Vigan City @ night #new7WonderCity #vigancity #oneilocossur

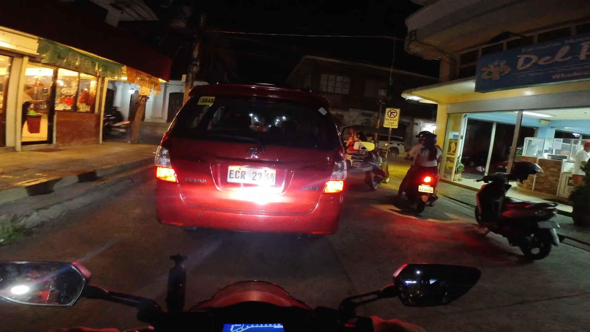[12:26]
again dun para mas makita pa natin yung ibang
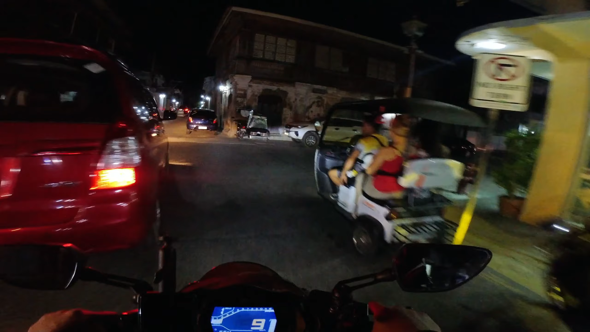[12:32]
part na busy sa vegan city
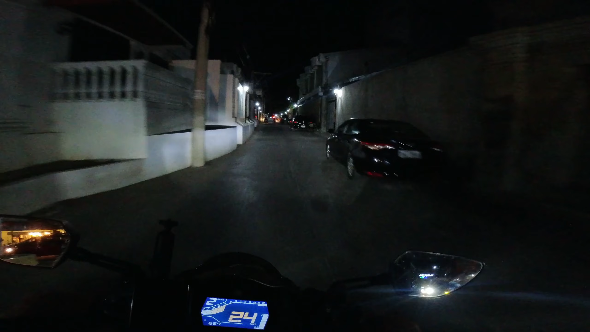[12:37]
right so dapat alam mo lang yung mga daanan dito yung mga SKS kinita kasi meron yung one way no left turn no right turn
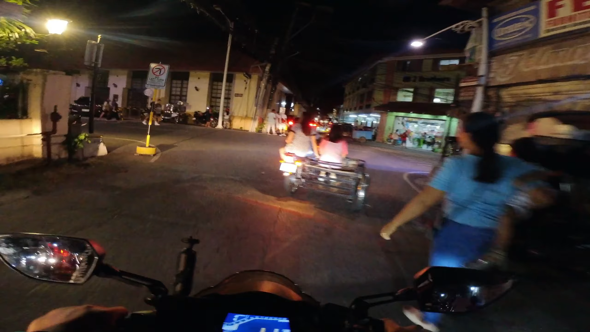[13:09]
diba alright so dito tayo diretsuhin natin to ang two brothers
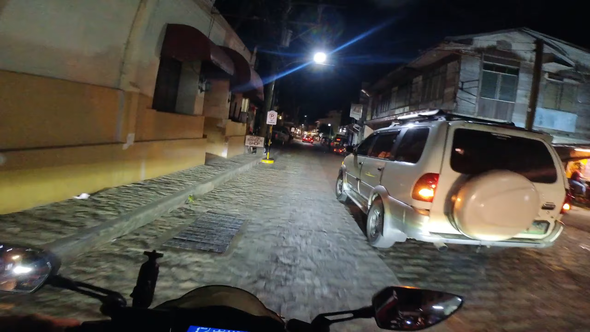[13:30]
again ganito ulit yung bath daanan natin dito
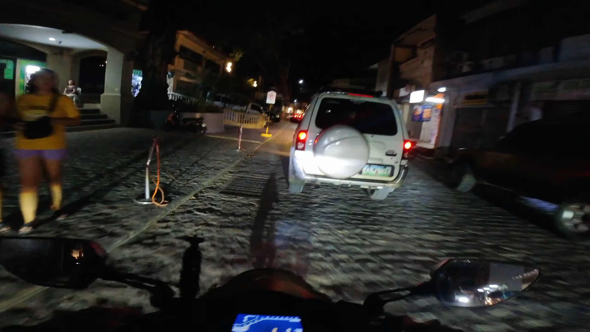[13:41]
rocky rocky road
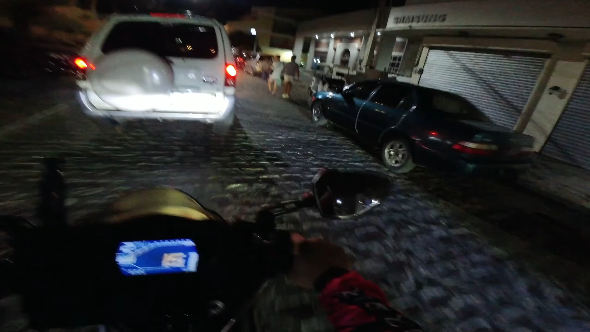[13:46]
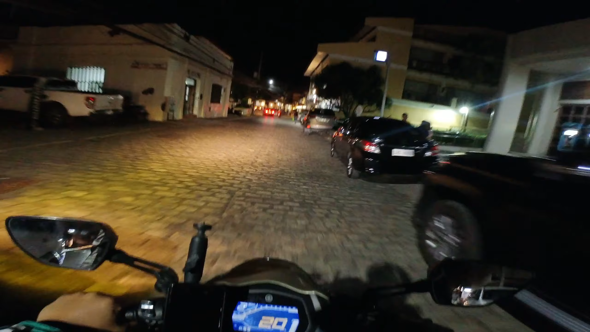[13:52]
ayaw ko na lang bilisan para mapakita din natin diba kung ano nga ba ang vegan city pero ang hindi ko may papakita sa
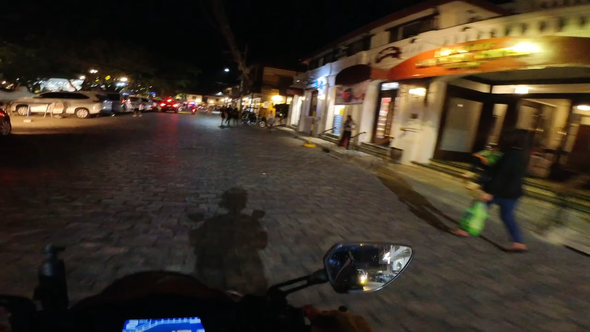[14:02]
inyo is yung calia chrysologo kasi hindi pwedeng dumaan ang mga motorized vehicles doon bawal siya so dito naman ang
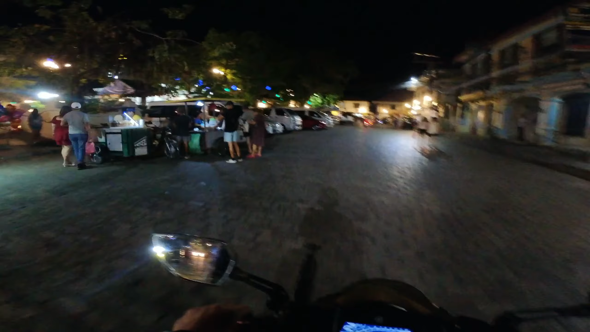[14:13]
plaza burgos yata dito yes plaza burgos up
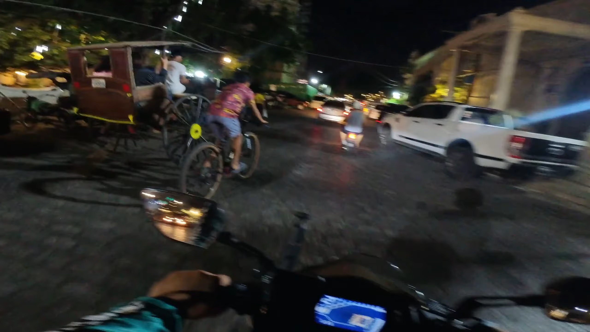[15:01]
tayong mga kalesa kasi sa amoy palang alam nyo na na
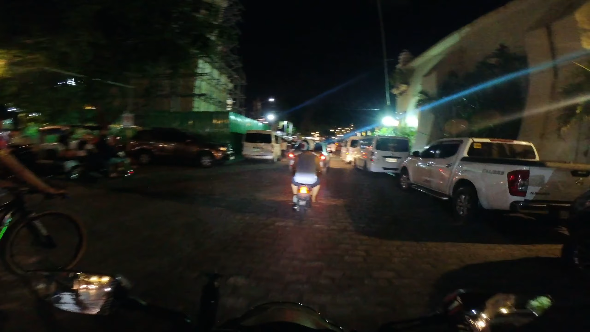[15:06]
may kalesa dyan and ito yating bell tower natin so under construction
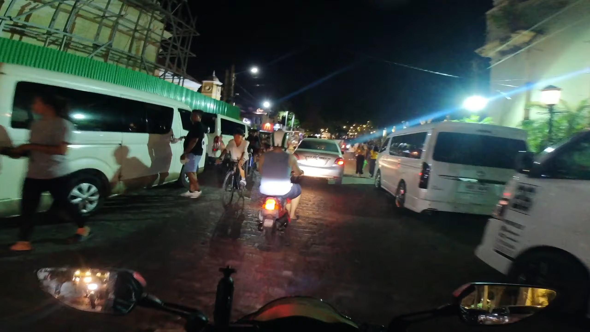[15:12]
or under renovation or under
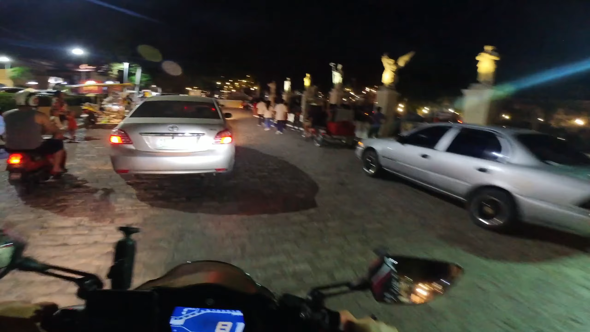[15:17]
reinforcing yan kasi nung tumama yung malakas na lindol
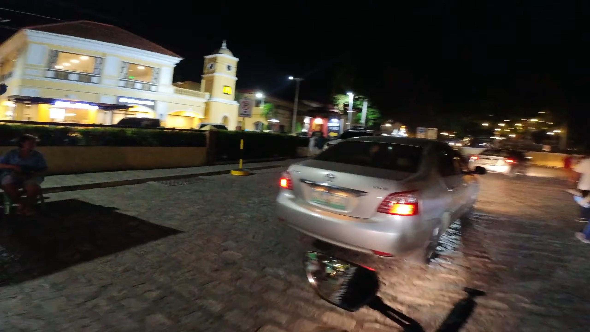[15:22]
natin and the McDo si McDo tumulad na rin sa part ng my bell tower yun bumalik ulit tayo dito
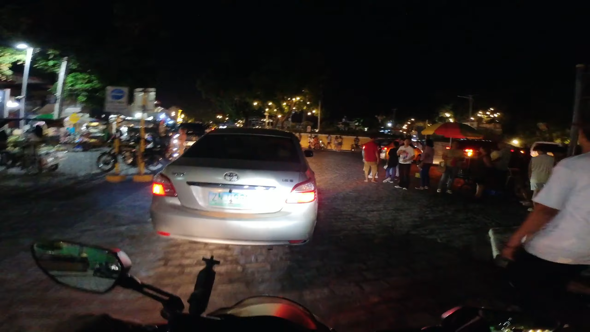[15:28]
so ganito pa rin ka lively
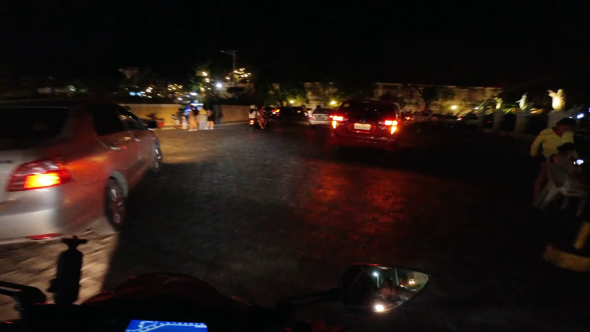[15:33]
ganito ka lively kapag mga holidays pero minsan nga nung semana yung dinaanan natin
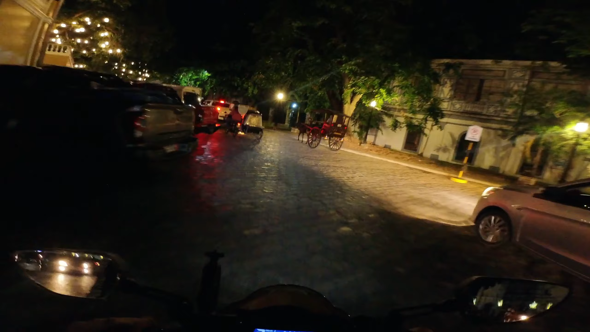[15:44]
kanina na maraming mga ilaw yung puno close yun kasi
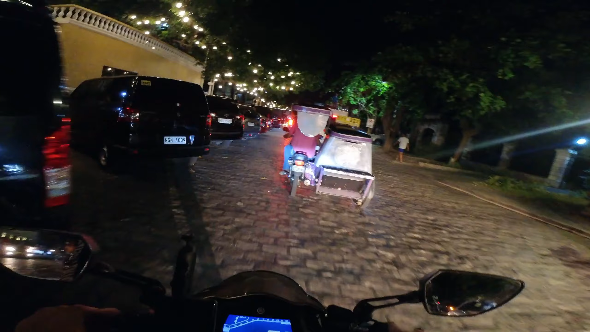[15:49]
marami yung mga kwan marami yung mga tsangge yan kahit gabi na di ba meron pang kalesa kasi yun nga
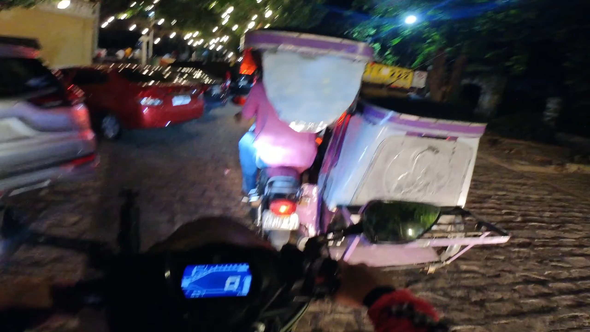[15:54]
pinapanatili nila yung pagiging seven wonders city at since old